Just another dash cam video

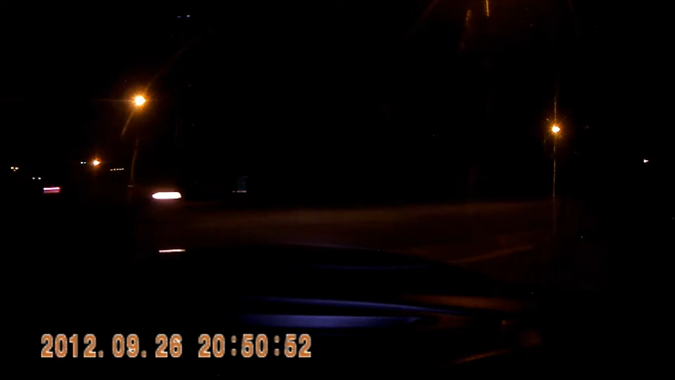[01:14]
This wasn't completely terrible, because the guy that's passing by right now was turning right anyway, so he probably didn't see that I was behind him, but still, you know, when you're in a double red or double yellow line, you're not supposed to make a U-turn. I mean, come on! Hope I scared you, you jerk.
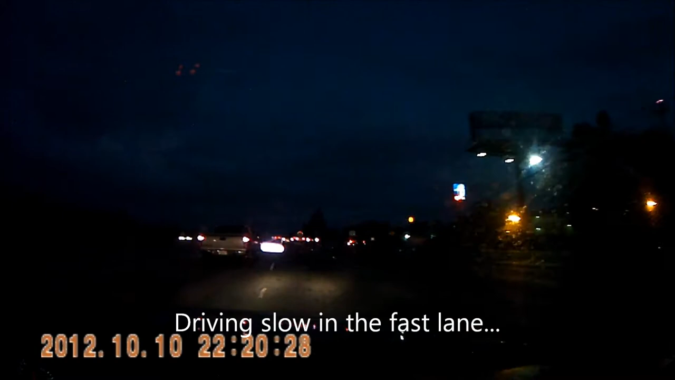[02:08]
Driving slow in the fast lane, nobody in front of you. Move over. People are passing you on the right. It's not a big deal, just move one lane. Over! I can't stand people that tap their brake lights numerous times. Especially when they're not even close to the guy in front of you. Just let off the gas. So much better. Especially on your mileage. Let off the gas. You'll cruise. Don't hit the brakes.
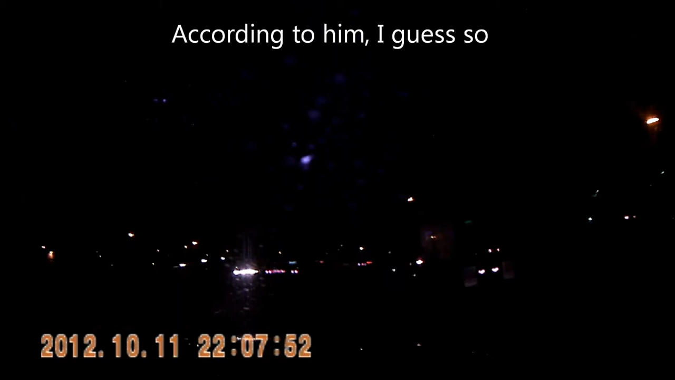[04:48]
Oh, it's a Mustang! I gotta race that guy. But I smoked you. Goodbye.
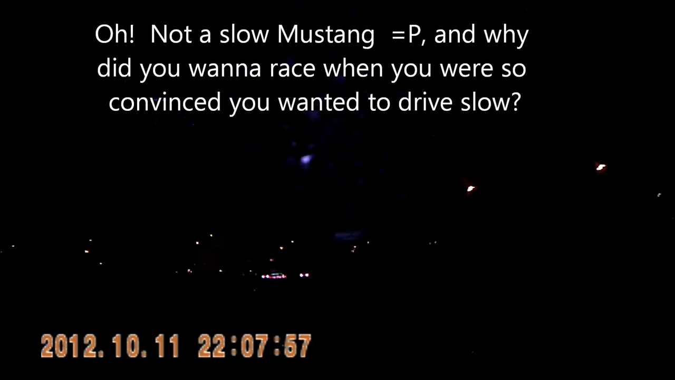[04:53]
Oh, yeah, there's a couple of people coming up on the right-hand side right meow. I don't know what their deal was, but obviously they were having some kind of problem with each other,
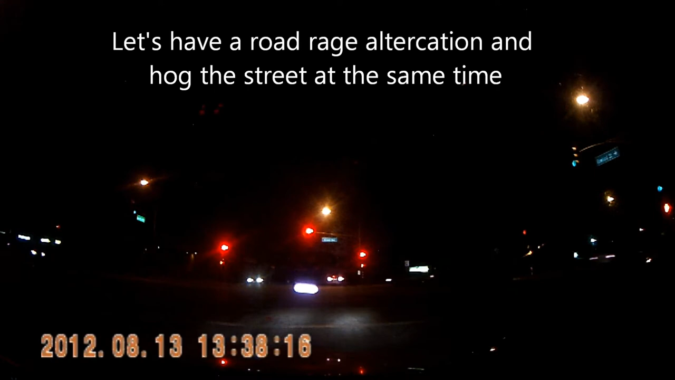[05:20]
or I don't know. Hey, where's the party at, bro? Let's hug the street. Fuck anybody else that's coming down here, bro. Let's make a U-turn where's not allowed. And sit in the middle of the road. Oh, fuck you, I'm passing you.
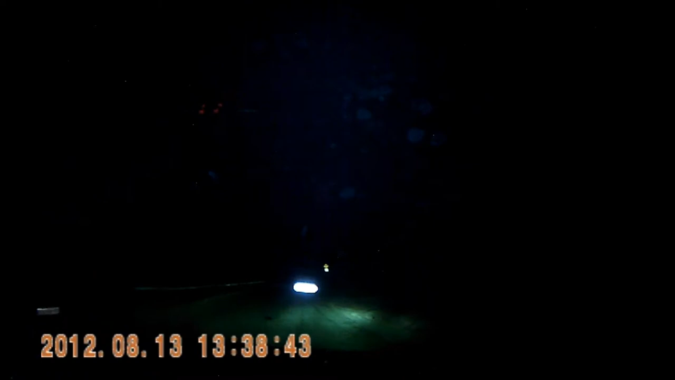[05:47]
And that guy's got some sort of problem.
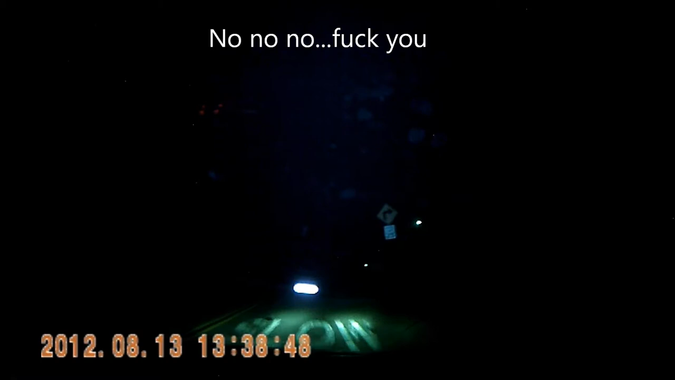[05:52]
Okay, but yeah, like I says, no. Fuck you. Oh, I'll shut up for a moment.
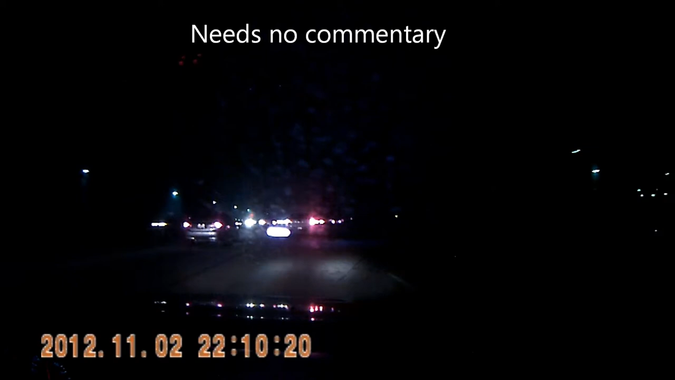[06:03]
Go. I hate it when people use their turn signals, start to make the lane change, especially when I'm about to do it, and then they decide to not do it. Woo! People that make lane changes from the outside lane to the inside lane,
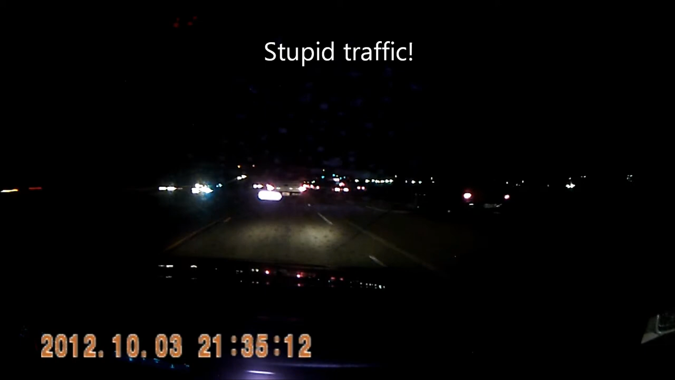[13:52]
This is when you're cruising along on the freeway, everything's just dandy, and then all of a sudden everybody just stops! And then you get right back up to speed. I'll never understand it. I won't. It's usually because some jackass is driving slow in the fast lane and figures, oh, well, I'm just driving in my lane, fuck you guys, me, me, me, me, me, me. You got trucks hogging the two right lanes, bottlenecking everybody in, trying to pass them. I mean, I don't get it.
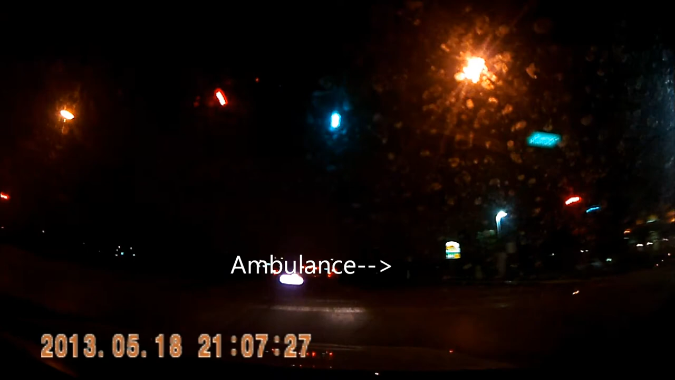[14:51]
Oh, ambulance on the right-hand side. When you're in a situation like this, I didn't notice this guy because his lights went on apparently during when the frames of my car were blocking them, so I couldn't see them.
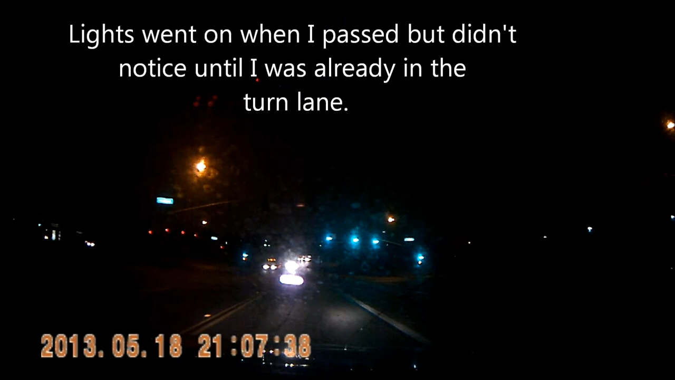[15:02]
So I'm stuck in the lane. I couldn't really do anything here. Not a big deal. I wasn't in his way anyways. He goes on his merry way. I'm waiting to make a left turn on my green light here. But that idiot in the truck across the street that's going to make a right there. Bink. Yeah. He decides to just go. Yeah, fuck me.
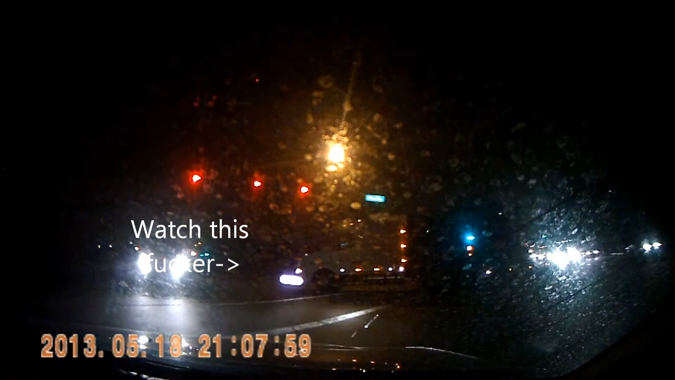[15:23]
Who cares if there's cars coming? I'm just going to go right in front of you.
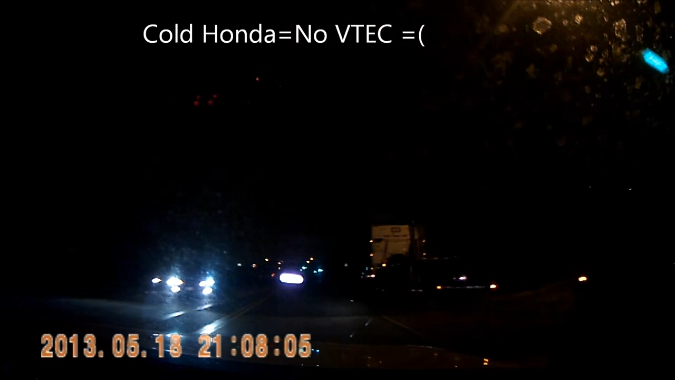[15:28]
Dipshit. Oh, and yeah, Colt Hondas, no VTEC. New camera, too. I dropped that camera and it broke.